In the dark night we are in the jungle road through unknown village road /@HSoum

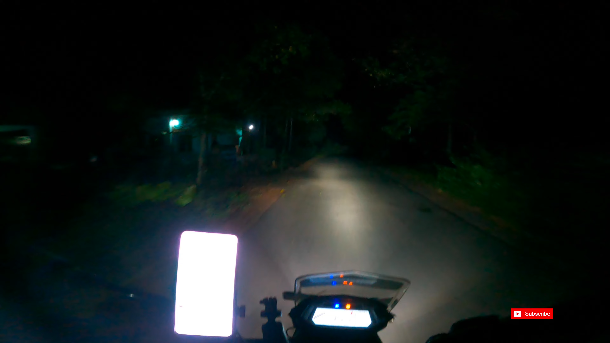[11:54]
6:30 बजे एकदम घुप अंधेरे में जंगल के बीच में से हम लोग गाड़ी चला रहे हैं, इसको क्या बोलोगे? बस गाड़ी चलाने का नशा है। चल रहे हैं, सुबह 11 बजे करीब निकले थे कैंप से, बांधुवन कैंप से, भालू कैंप से, और स्टिल नाउ चलाए जा रहा हूँ गाड़ी। सब लोग,
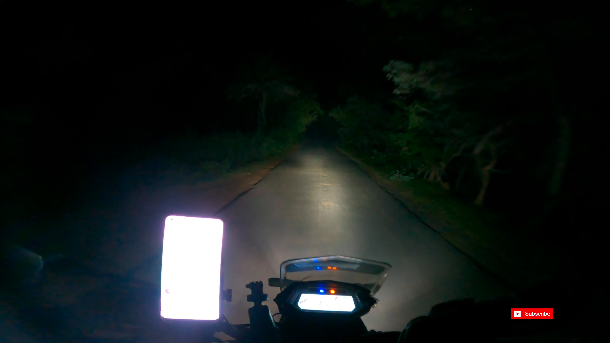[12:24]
आपने तो देखा ये कैसे ट्रेल में गए थे, जहाँ पर तो मतलब जिंदगी और मौत के बीच में था हम सब लोग। जरा सी चूक हुई नहीं कि बस गए काम से। ये रास्ता देख रहे हो, इस रास्ते से आप लोगों को पता चल रहा है बेल पहाड़ी पहुंच गए।